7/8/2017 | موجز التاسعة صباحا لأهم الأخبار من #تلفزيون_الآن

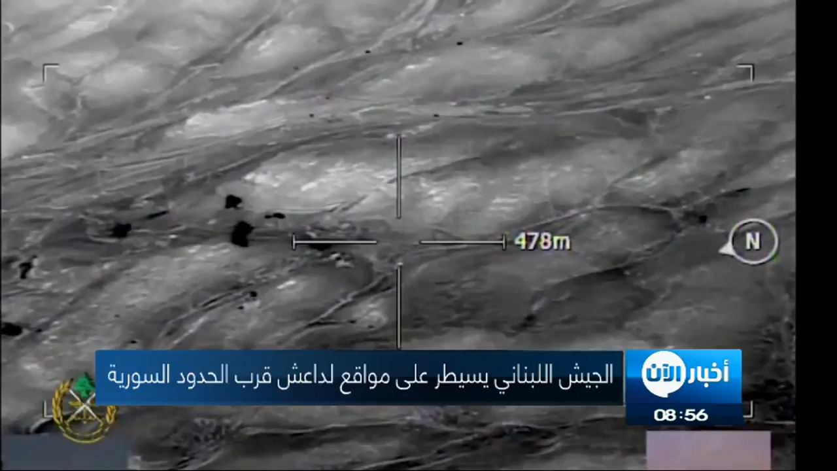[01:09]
بعلبك وعرسال الحدوديتين وقال الجيش في بيان انه دمر تحصينات
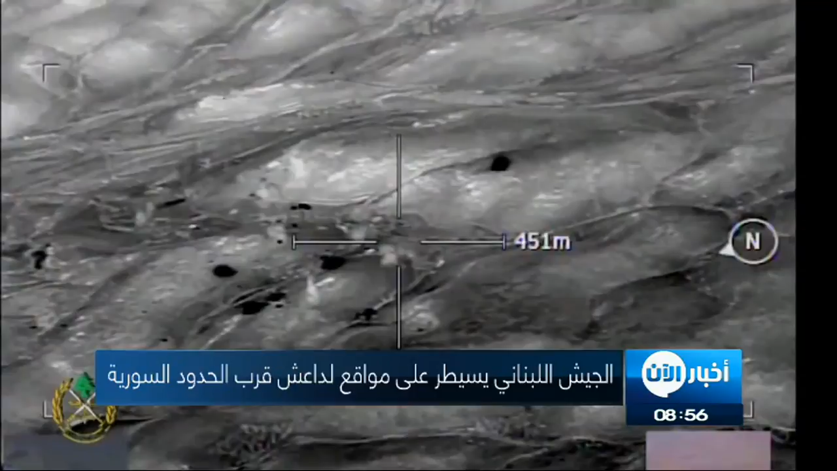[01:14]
تنظيم داعش وقتل العديد من مسلحه
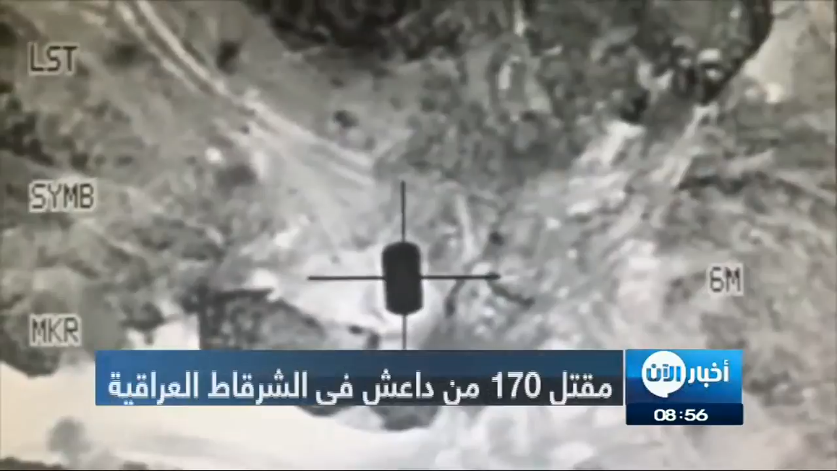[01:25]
قتل 170 فردا من داعش في غارات شنها سلاح الجو العراقي على مقرات لتجمع
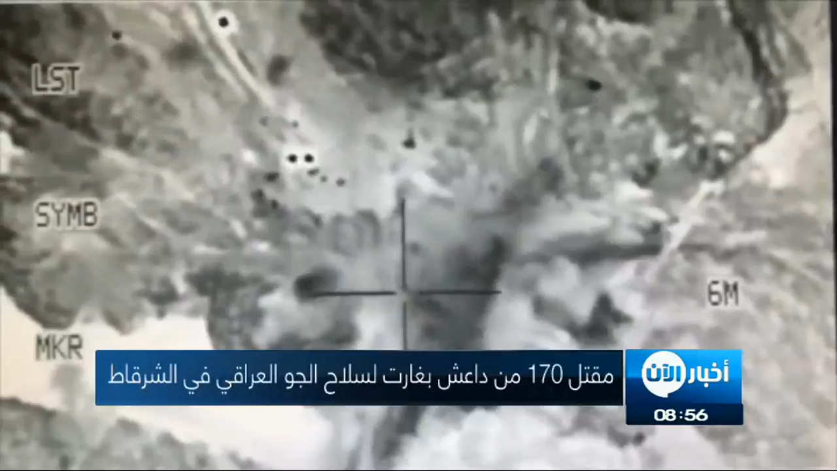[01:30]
عناصر تنظيم داعش الارهابي في قضاء الشرقات شمال محافظة صلاح
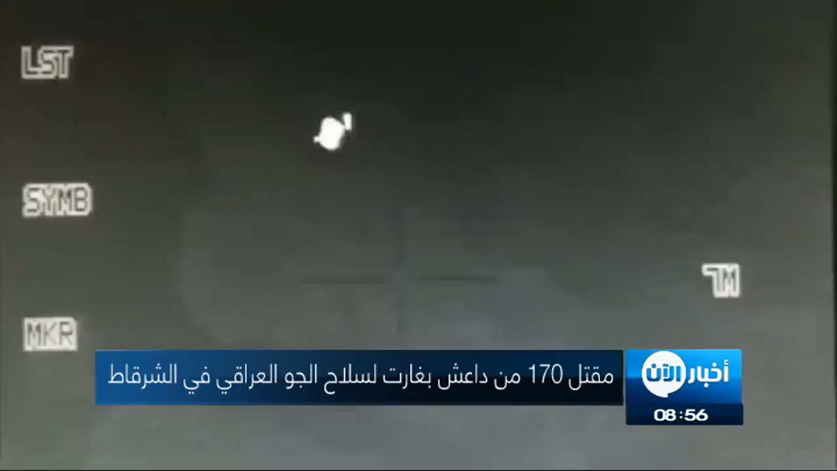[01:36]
الدين بحسب ما صرح به مصدر امني لوسائل اعلام عراقية واضاف
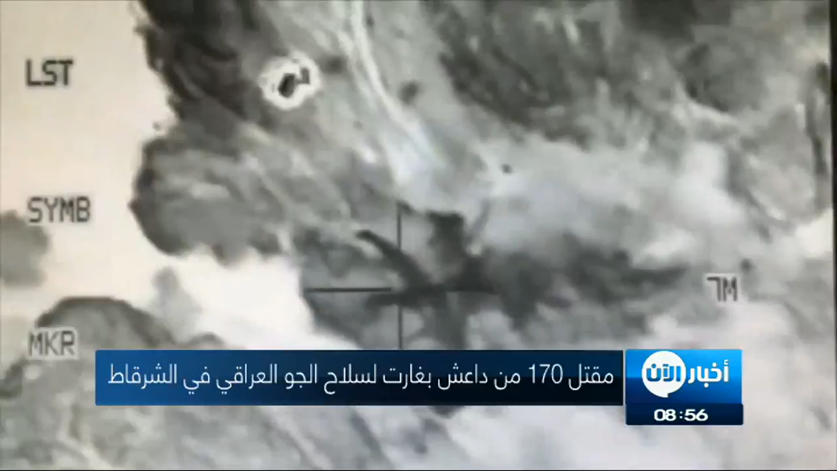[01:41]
المصدر ان الغارات اسفرت ايضا عن تدمير عدد كبير من الاسلحة والمعدات العسكرية للتنظيم